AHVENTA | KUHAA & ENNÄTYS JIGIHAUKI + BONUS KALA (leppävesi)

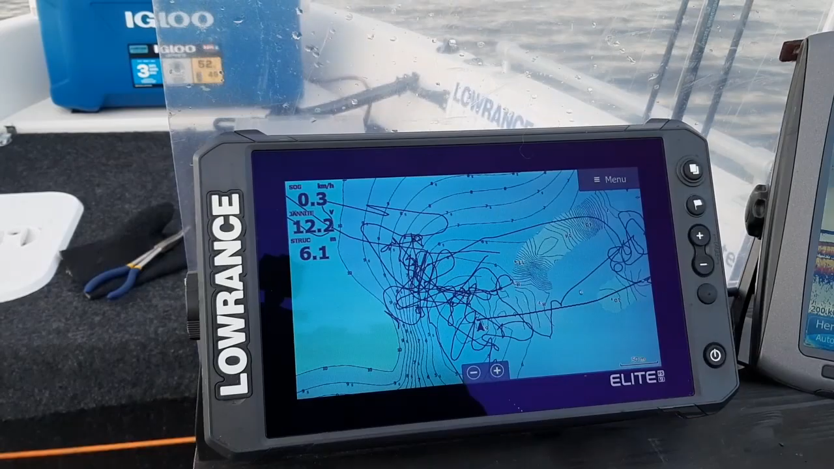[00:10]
On screen: speed 0.3 km/h
Huomenta, huomenta. Sehän olisi kello jotain. Oiskohan 4:30.
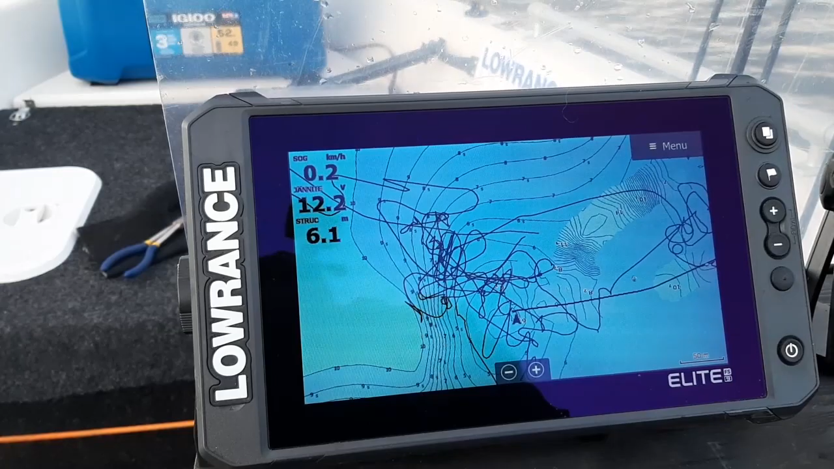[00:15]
On screen: speed 0.2 km/h
Tulin sen takia enää aikaisin, kun natsi tälle päivään 4-5 metriä tuulta ja puuskassa tämmöstä 10 metriä,
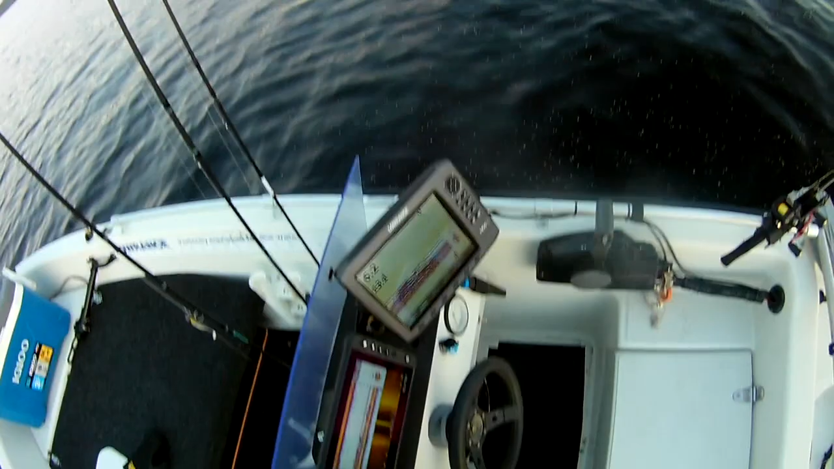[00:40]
Joo, tulin tämmösen tuota 6 metrin vetteen tähän. Täällä löytyi heti kaloja. 11 äsken saa jo. Tuli näköjään toi.